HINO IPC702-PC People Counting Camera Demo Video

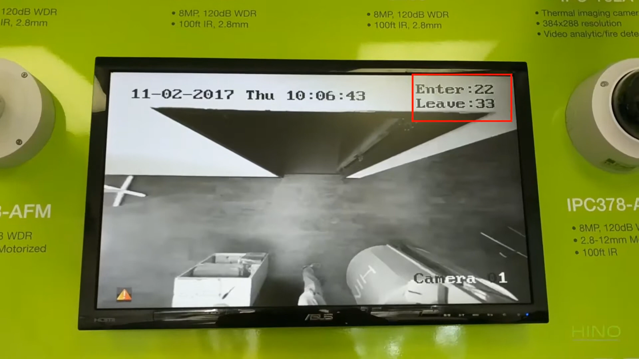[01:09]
You can see the entry and leave number on the top right corner of the screen.